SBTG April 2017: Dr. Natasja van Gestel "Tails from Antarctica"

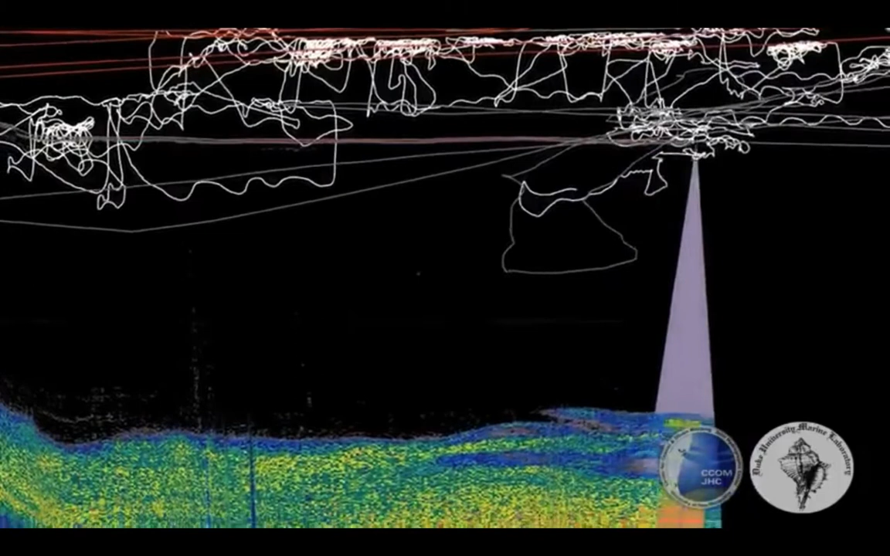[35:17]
so we know where the whales are going we know the location and now we are purposely
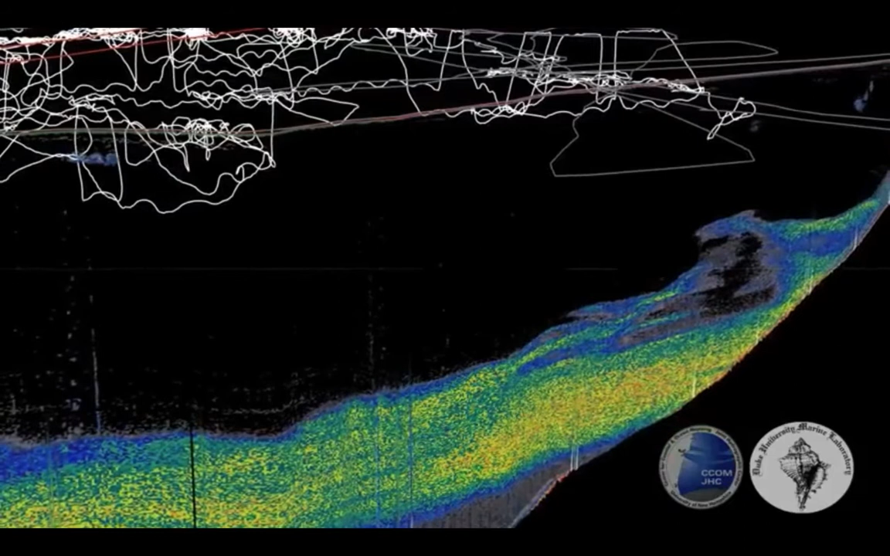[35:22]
trying to find out where it is that they're foraging and why they are foraging there
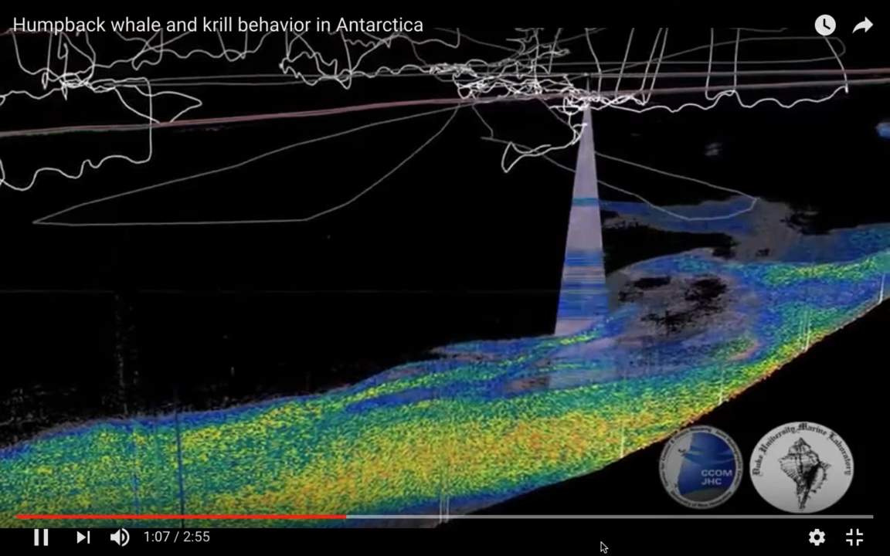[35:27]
so you can see the pretty fine scale resolution um and this could be like krill abundance
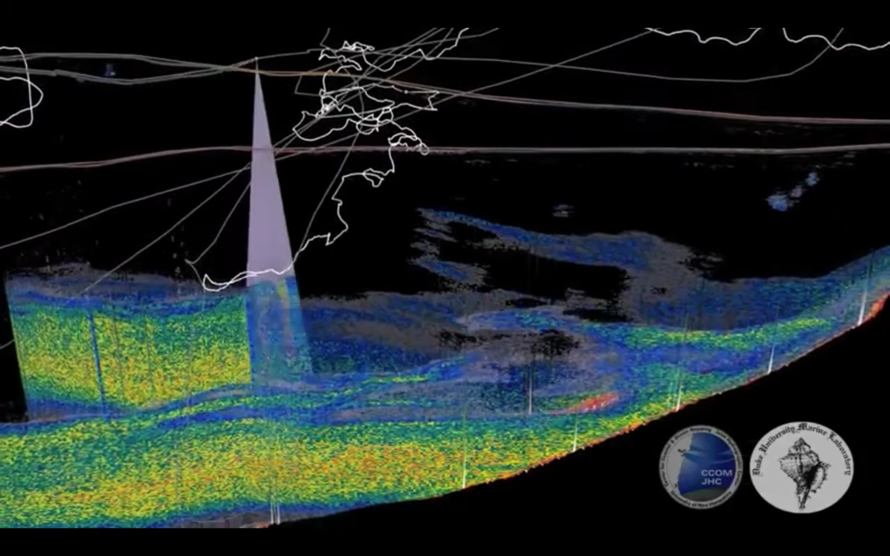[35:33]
it could be chlorophyll you know where the plants are now the whales feed on the krill so this is probably the
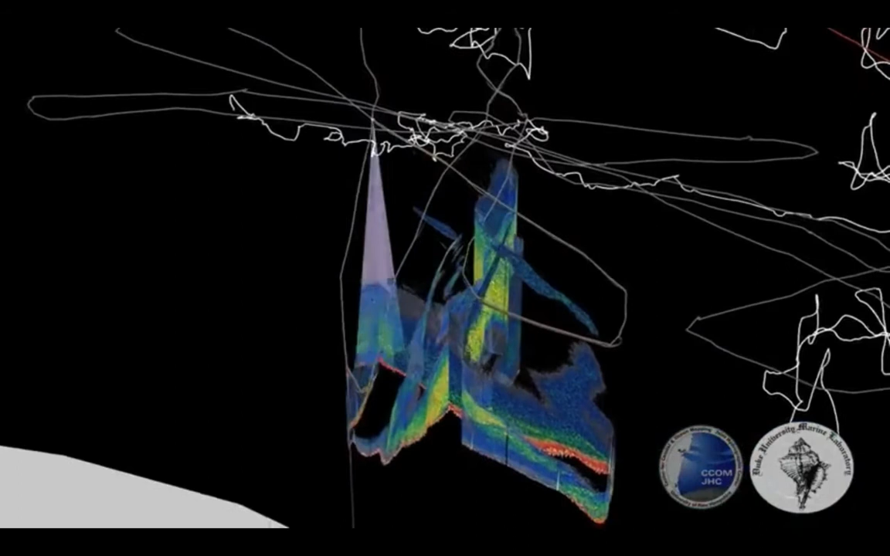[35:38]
bioacoustics that tell them where the krill are so both the zodiac and the ships
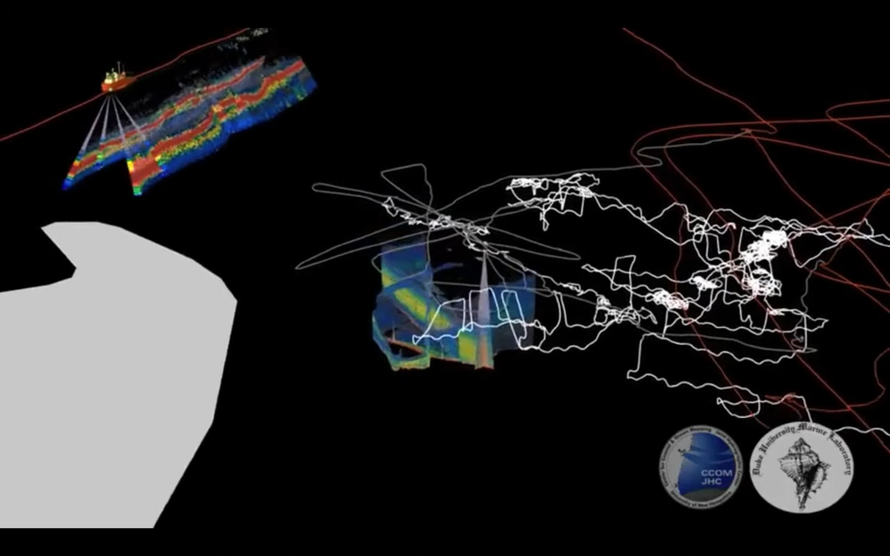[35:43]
they're working together the ship is doing this outline broader area whereas the